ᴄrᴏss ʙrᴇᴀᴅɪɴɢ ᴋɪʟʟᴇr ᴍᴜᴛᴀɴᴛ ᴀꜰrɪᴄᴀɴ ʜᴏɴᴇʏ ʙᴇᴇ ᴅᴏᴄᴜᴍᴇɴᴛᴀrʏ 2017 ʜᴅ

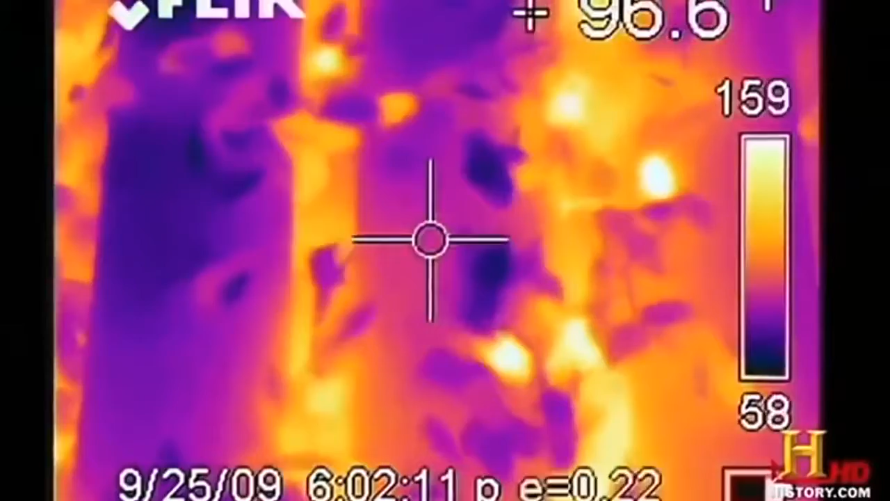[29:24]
So what we're seeing here, and also what the thermal camera is showing us,